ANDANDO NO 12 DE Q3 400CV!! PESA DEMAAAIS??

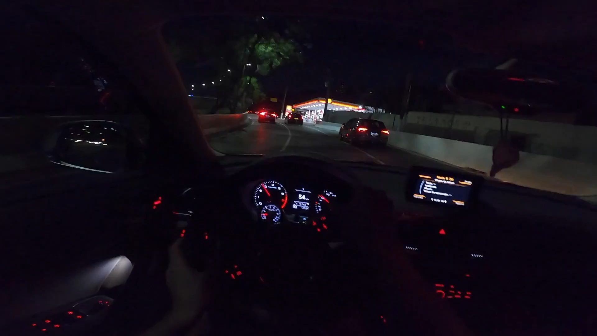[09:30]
Esse posto aqui, ó. Bem famosinho. A galera... Ah, esse posto? É. Parece apertado pra galera parar, hein? É que a galera anda se escondendo aí de... É, também... Com as autoridades. Hoje...
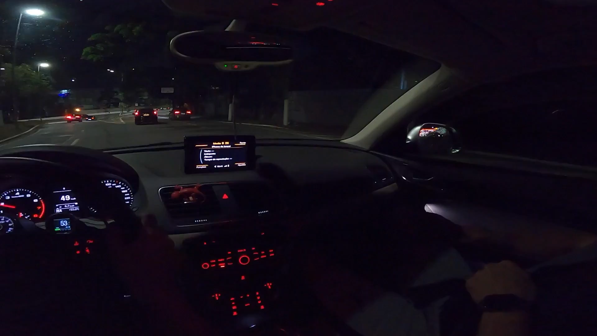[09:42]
Hoje a galera lá na vida da Europa, velho. Isso é louco. Aprendeu um monte de carro lá. Os caras tão... Ah, eu acho que é muita... Tipo, eu acho que não tem que implicar, né? Sim. Não pode deixar a galera fazer arruaça também. Ficar tirando racha e tal. Isso que é errado, né? Mas, pô, implicância é complicado. Pra você testar um pouco a curva, joga a terceira. Vai pra esquerda aqui, ó. Faz a próxima curva andando pé. Meu Deus, velho. E olha, o mesmo freando na curva, ela não vem de traseirinha.
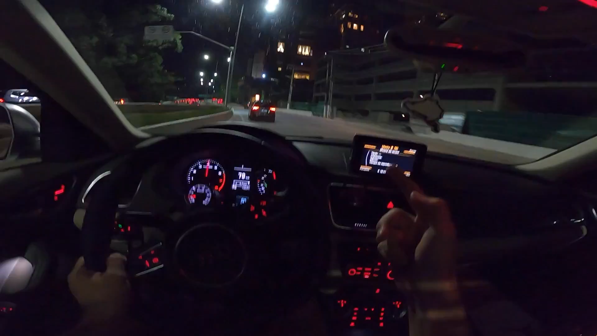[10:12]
Olha isso. Que bagulho empurra demais, velho.